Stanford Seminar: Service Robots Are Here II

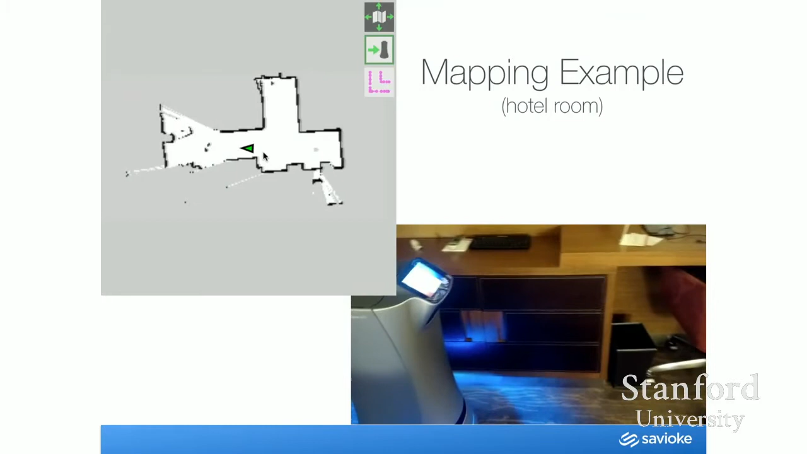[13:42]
But notice how the map, as it's driving around, is getting filled in. This is what's called SLAM, simultaneous localization and mapping.
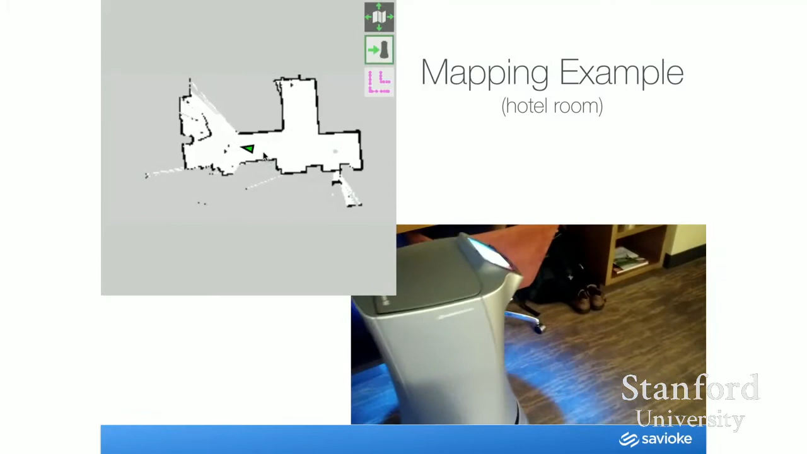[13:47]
Actually, in this case, it's just mapping. There's no simultaneous...